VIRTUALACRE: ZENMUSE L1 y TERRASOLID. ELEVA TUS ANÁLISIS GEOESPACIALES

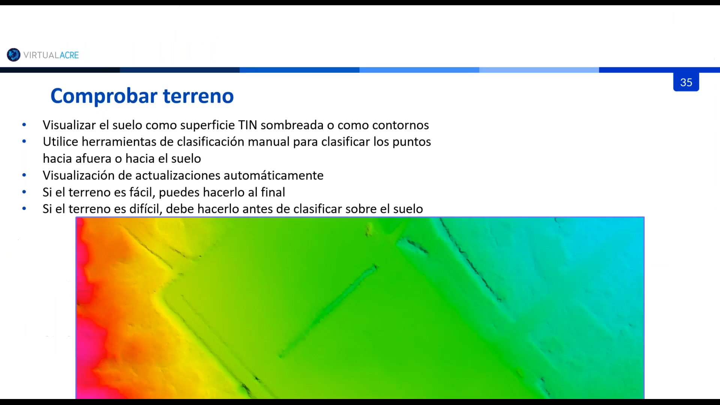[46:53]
La comprobación de terreno, directamente lo que me permite tener es una visualización principal o preliminar del modelo TIN. ¿Vale? Lo que me va a permitir es comprobar ese terreno y hacer una verificación de esta clasificación. ¿Vale? Si el terreno es fácil, puedo hacerlo al final. ¿Vale? Pero si el terreno es difícil, debo hacerlo antes de clasificar sobre el suelo. ¿Vale? Que eso es algo muy importante. Si en las preguntas y si en este caso debemos desarrollar un webinar donde expliquemos de manera precisa cada una de las clasificaciones,
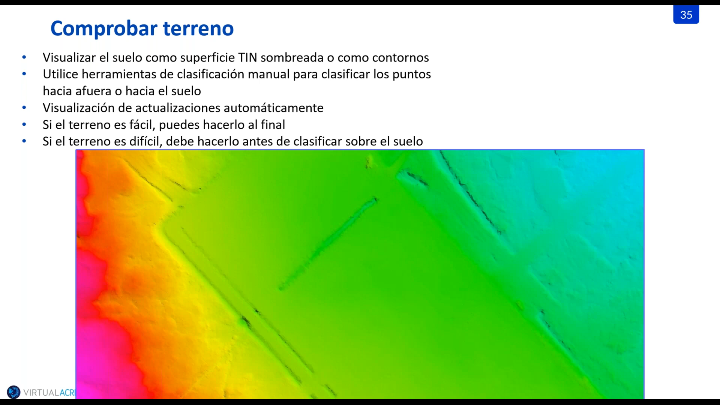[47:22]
podemos, en este caso, lo pueden solicitar. Y si hay muchas solicitudes, podemos realizar, en este caso, un próximo webinar.
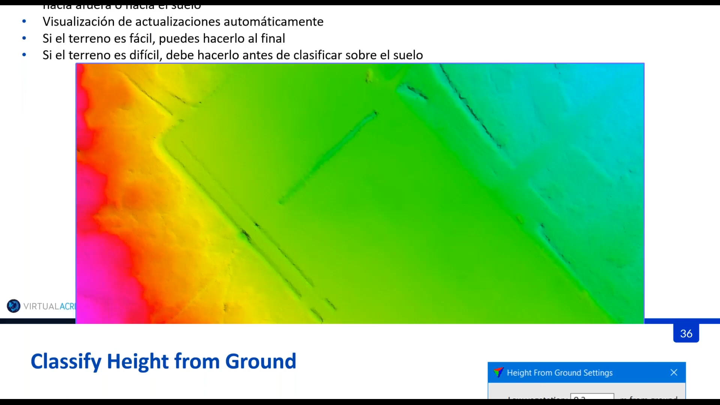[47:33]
¿Vale? Directamente tenemos lo que es la clasificación arriba del terreno. Y fíjense que aquí tengo una pequeña explicación. En este caso, vegetación baja. ¿Vale? Vamos a tener que la vegetación a menos de 0,3 metros sobre el suelo va a ser una vegetación baja. De 0,3 a 2 centímetros va a estar sobre el suelo y va a ser una vegetación media. Y ya la vegetación alta va a ser 2 metros sobre el suelo. En este caso, tengo que realizar o tener en
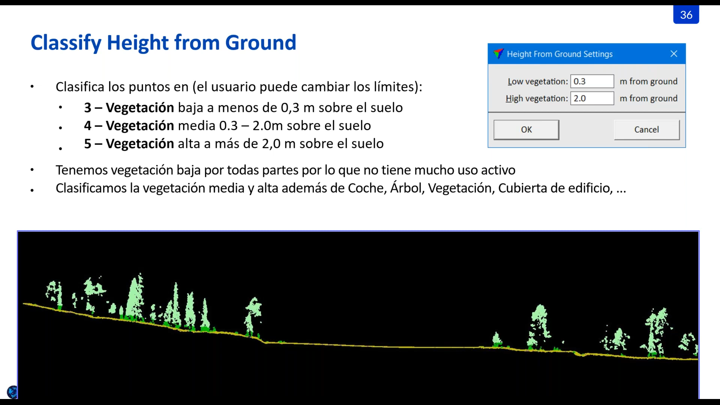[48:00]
cuenta cuál es el tipo de diferentes terrenos que se me están presentando y el tipo de vegetación que directamente voy a tener. La clasificación y características del suelo, que lo vemos muy rápido.
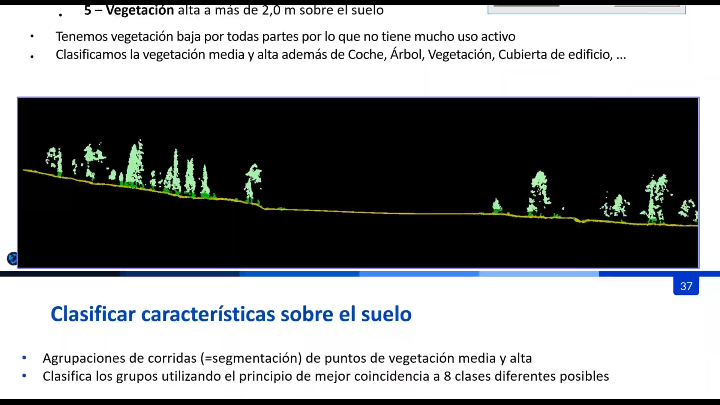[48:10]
Aquí lo tenemos. Puedo clasificar, en este caso, las diferentes, los roof, los roof structure, directamente los wall structure,
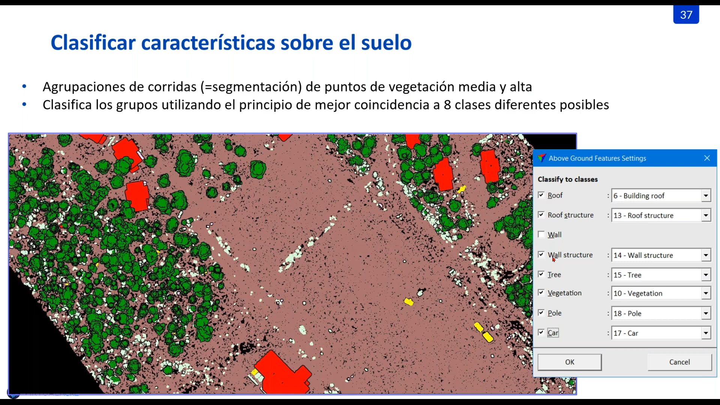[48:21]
lo que tiene que ver con árboles, vegetación, coches o carros o, diferentemente, los postes. Y luego de eso, si nosotros anteriormente teníamos los puntos inactivos,
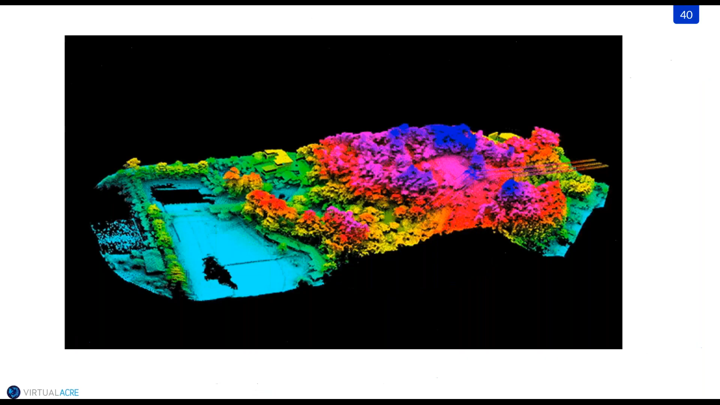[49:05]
Este es un pequeño timeline de cómo podría ser una clasificación.
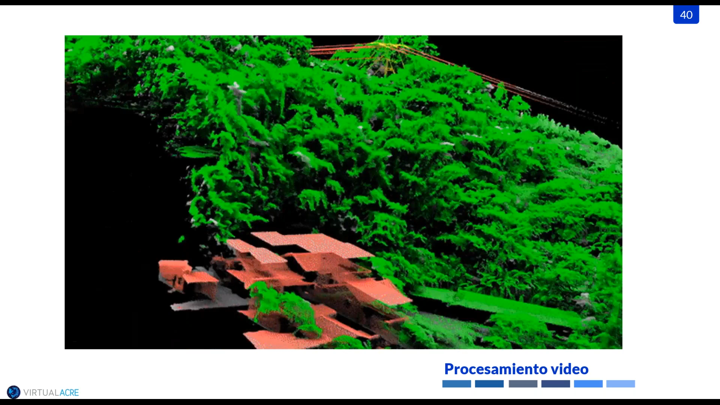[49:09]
¿Vale? Aquí tengo directamente las diferentes clasificaciones, como lo pueden ser estructuras, árboles, líneas de media tensión.
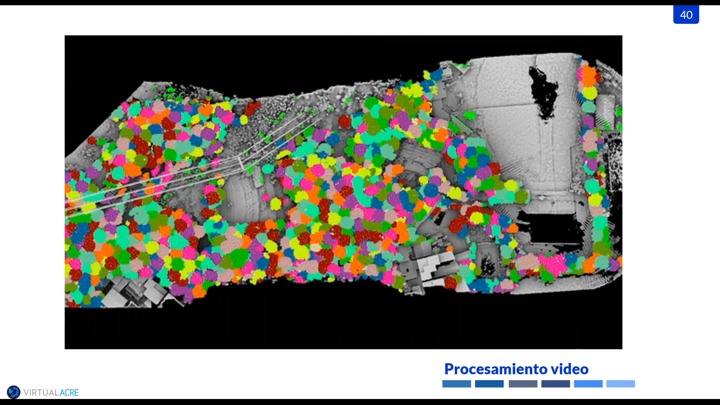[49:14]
Directamente tenía ya un conteo de árboles, ¿vale?
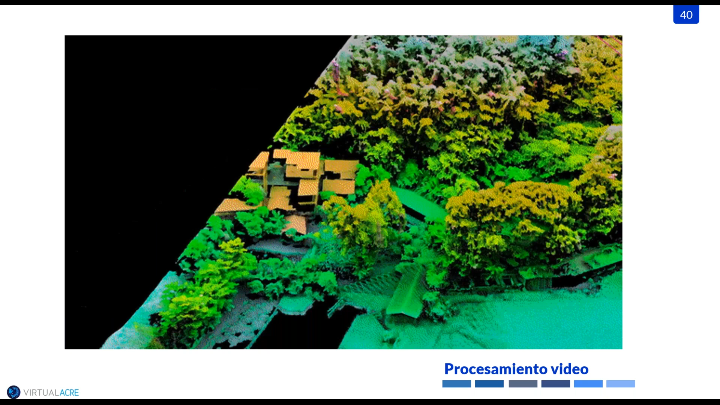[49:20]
Y directamente vamos a ver cuáles son esas aplicaciones, ya para dar el paso al tema de preguntas.
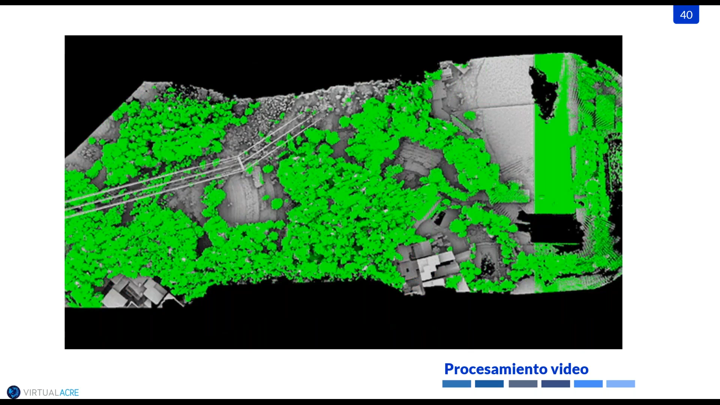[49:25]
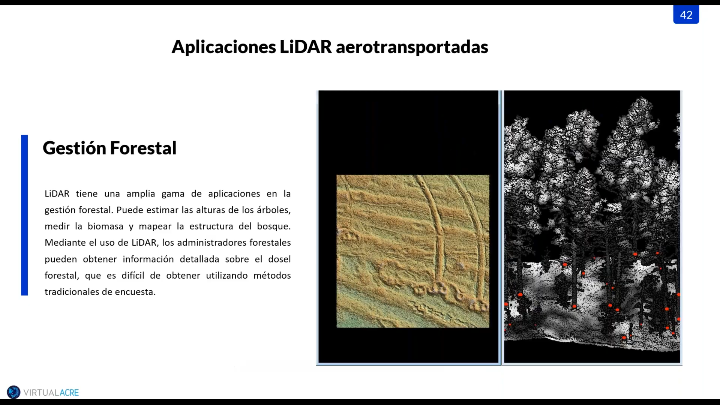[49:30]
Directamente, las aplicaciones que podemos encontrarnos, y esto ha ayudado con Terrasolid, es la gestión forestal. ¿Vale? Directamente podemos, en este caso, realizar un conteo de árboles, un conteo de especímenes, esto siempre y cuando tengamos una nube de puntos de manera correcta. Por esto, las recomendaciones que hacíamos al inicio del webinar son súper importantes para tener este nube de puntos que estamos viendo en pantalla. ¿Vale? Esta nube de puntos es una captura de nube de puntos en forma teólico,
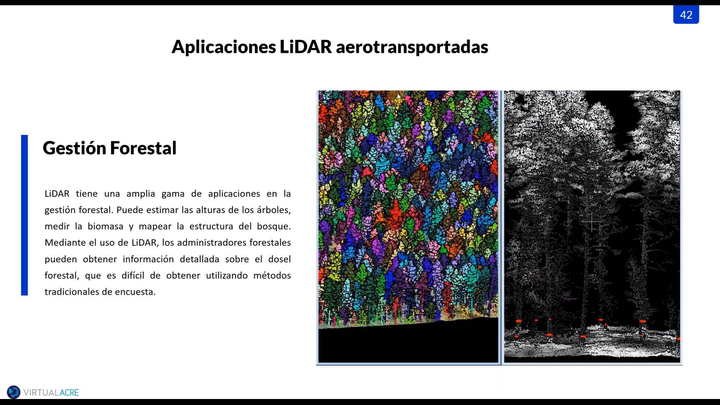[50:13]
donde puedo tener, en este caso, los diferentes tallos, tengo los diferentes árboles, ¿vale? Y, en este caso, tengo una correcta correlación de todos los diferentes especímenes que puedo tener. Para levantamientos de topografía, en este caso, Terrascan, y, en este caso, todos los software de Terrasolid, como lo es Terrascan y Terramatch y Terramodeler, me van a permitir realizar levantamientos topográficos mucho más precisos y me van a permitir hacerlo de manera muy fácil y muy sencilla,
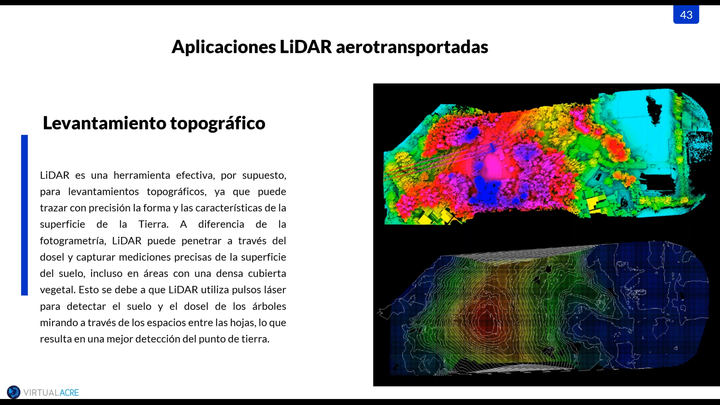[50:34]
obteniendo así modelos digitales de terreno, curvas de nivel de manera muy sencilla. Las inspecciones de Powerline, directamente, como lo vemos aquí en pantalla, puedo hacer la distribución de las diferentes torres y de las diferentes líneas. Esto, ayudado con Terramodeler, me permite exportar los diferentes informes que necesite con respecto a las catenarias, con respecto a las distancias mínimas de seguridad, a todo el tema de elementos, longitudes de catenarias, absolutamente todo.